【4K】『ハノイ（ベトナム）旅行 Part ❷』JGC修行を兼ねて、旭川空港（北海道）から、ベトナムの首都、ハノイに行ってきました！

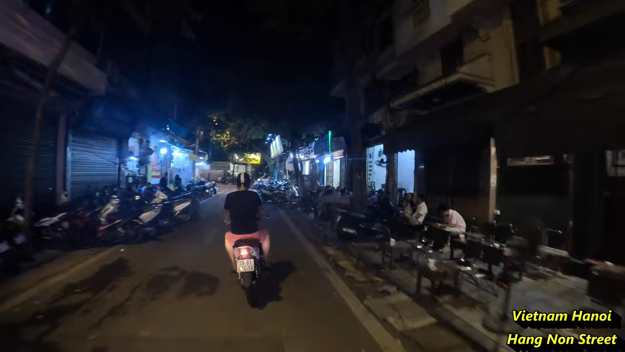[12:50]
奥に見えるお店が、チャーカータノロンです